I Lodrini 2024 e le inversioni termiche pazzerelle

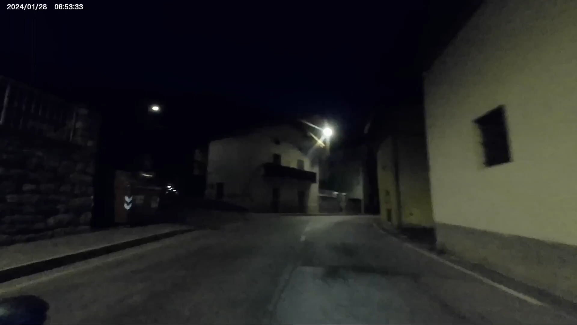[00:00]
Allora, vi racconto questa che è bella. Siamo a Brozzo, sono le 6:51, sono partito a 5:50. Città, un grado, nebbia, freddo ghiacciato.
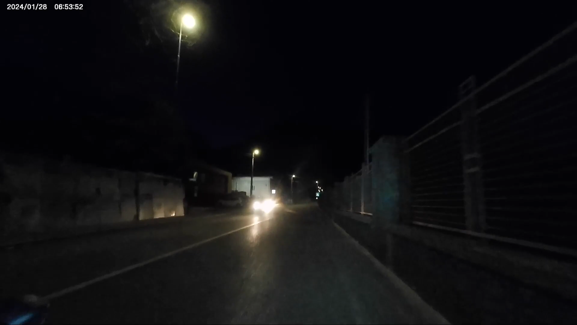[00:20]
Dopo Concesio la situa migliora, vento fortissimo da nord di termica, morale al crociale di Mezzanero a 7 gradi.
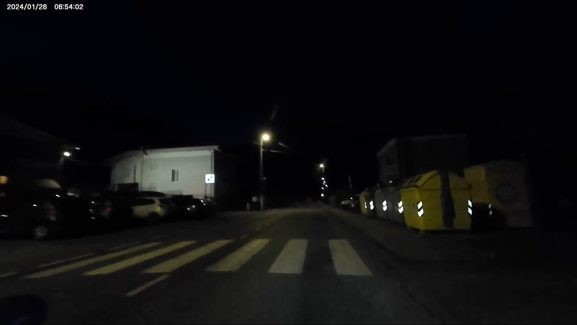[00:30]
A Enzino ero ritornato a 3 gradi in mezzo, ora siamo ancora intorno ai 3 gradi e iniziamo a salire verso l'Odrino, sempre vento di termica che scende dalle cime delle montagne. Comincia appena appena a rischiarare
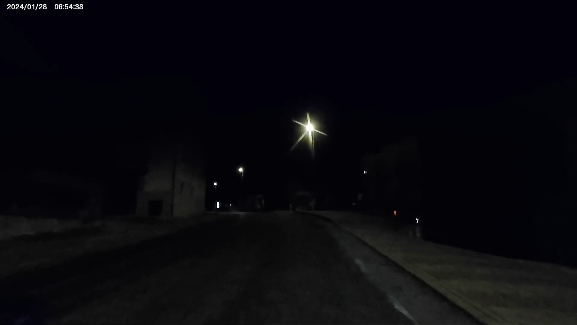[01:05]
all'orizzonte.
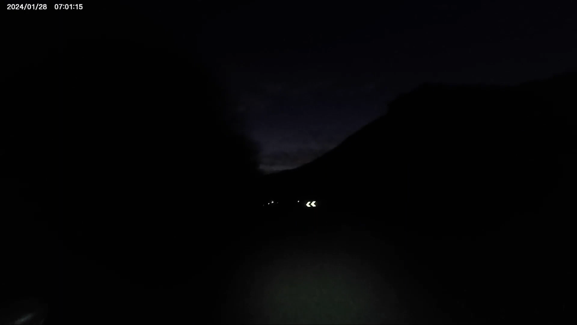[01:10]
Ho appena passato l'incrocio per il lago di Lembrio, quindi forse il punto più freddo del fondo valle di Lodrino.
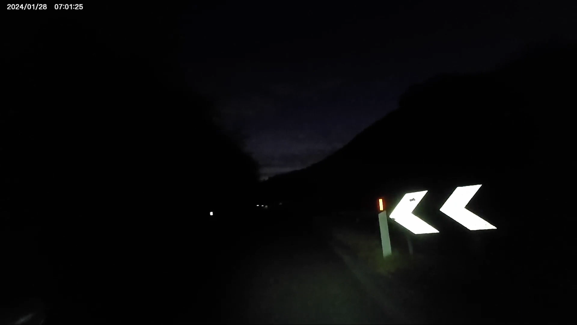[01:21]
Un grado, umidità altissima, sabbia e sale in strada e tutto ghiacciato ai lati.